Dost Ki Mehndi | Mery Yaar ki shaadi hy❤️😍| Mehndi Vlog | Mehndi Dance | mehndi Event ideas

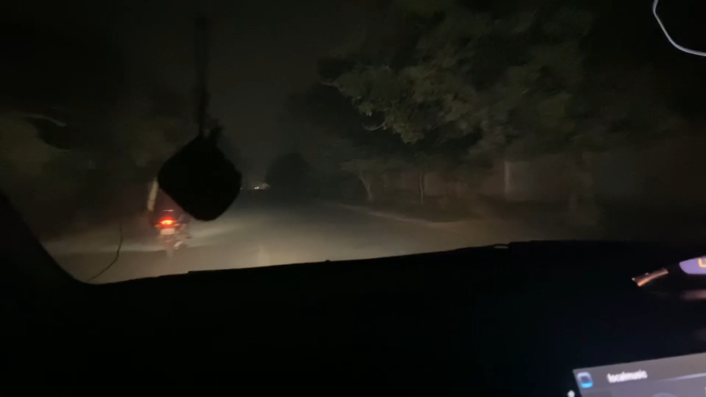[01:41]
گائز روڈز آپ لوگ دیکھ سکتے ہیں کتنا سنسان ہو گئے ہیں اس تائم پہ کیونکہ سردیاں آ رہی ہیں اور فوق زیادہ ہوتی ہے تو لوگ خروں کو چلے جاتے ہیں اس تائم پہ اور ہم لوگ مہندی پہ جا رہے ہیں
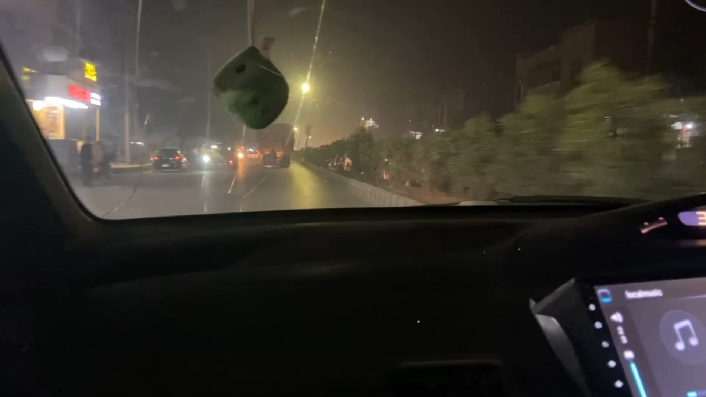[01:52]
یہ ایک روڈ ہے اکڑا کا اسے کیا کہتے ہیں اس روڈ کا یہ ہے
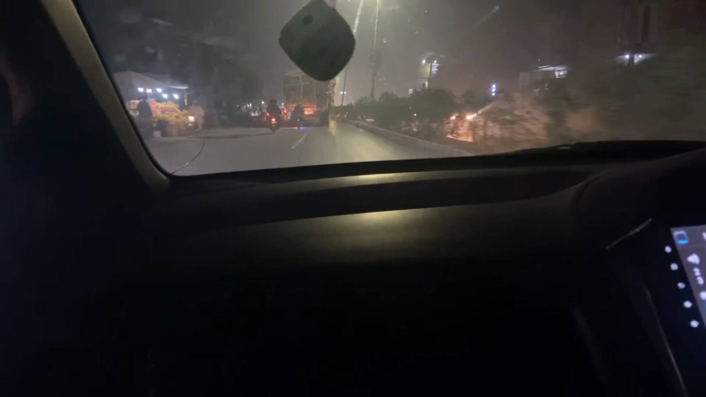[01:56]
فیصلہ باز روڈ کافی فیموس روڈ ہے میں نے پھول گیا تھا اس کا نام تو یہاں پہ پارک